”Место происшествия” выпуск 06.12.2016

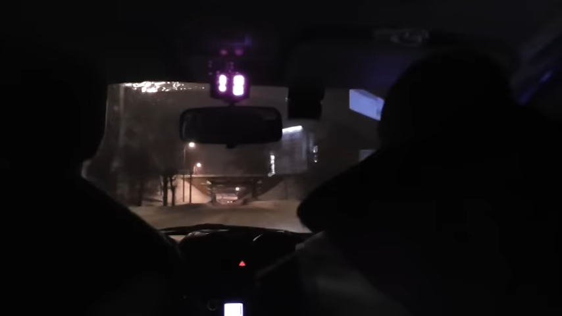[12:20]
Сотрудникам ДПС не подчинился водитель «Белой иномарки».
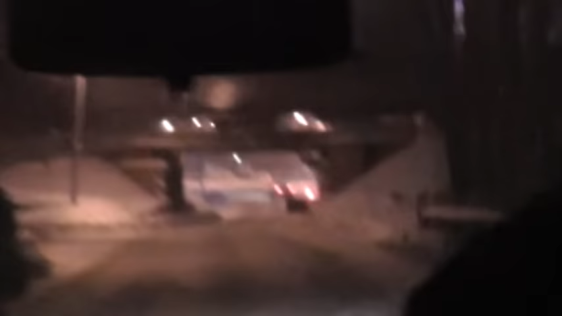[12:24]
Машина поехала по автотранспортному переулку в сторону Комсомольской площади. Сюда белый седан длинный такой. И вон прямо-то? Вон, в общем, правильный. Он есть. Полицейские приблизились к машине у пенсионного фонда.
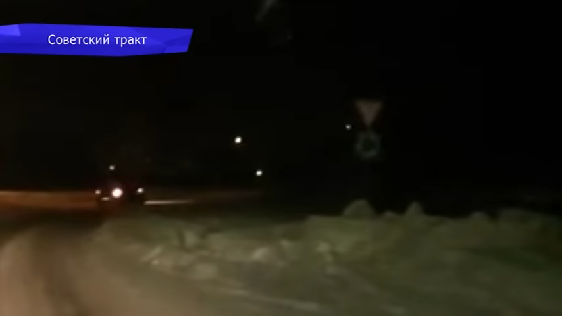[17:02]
На съемке видно, что нарушитель на Рено явно не учел погодные условия, а также переоценил возможности своей машины.